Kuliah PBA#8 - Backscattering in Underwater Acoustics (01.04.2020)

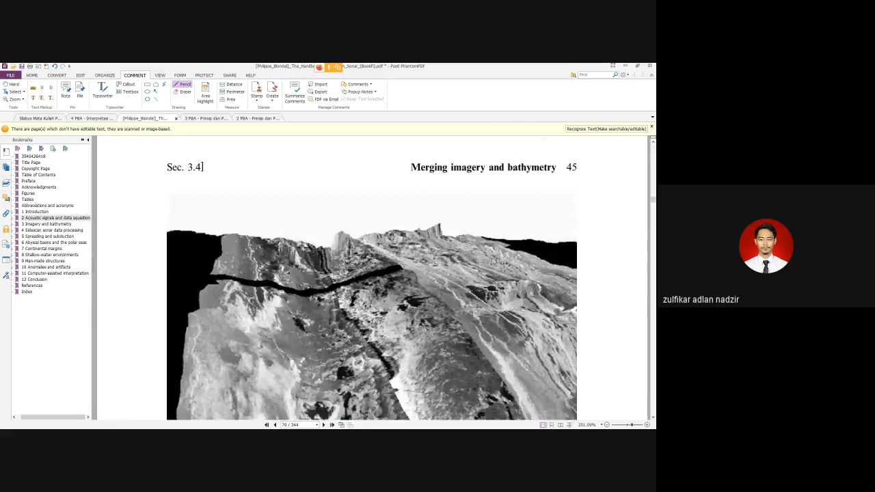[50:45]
Nah, saya buat 3D kayak gini ya. Nah, tapi stereo ini tuh sangat-sangat sebetulnya tidak membantu ya. Kenapa?
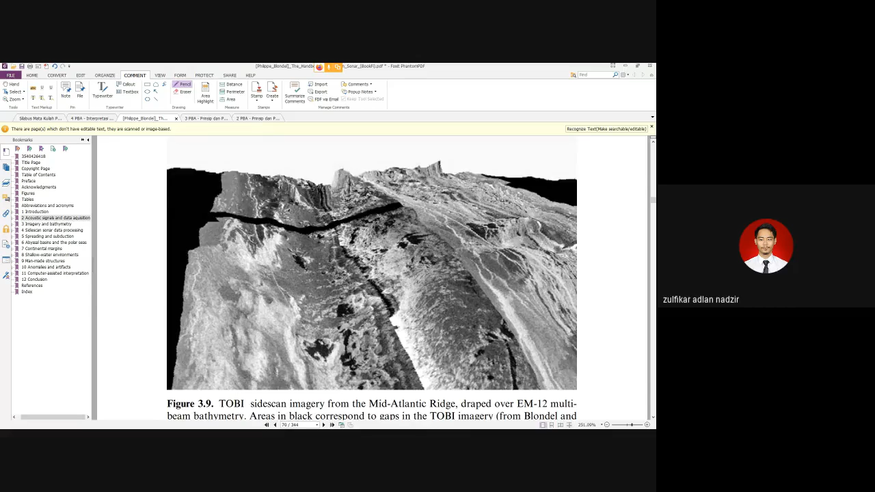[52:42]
Tapi apakah fotogrametri sendiri bisa berjalan? Bisa. Apakah lidar sendiri berjalan tanpa ada foto? Bisa. Bisa. Kalau keduanya digabungkan akan lebih bagus. Konsepnya sebenarnya sama. Jadi satunya di darat, satunya di laut, gitu aja. Gitu ya.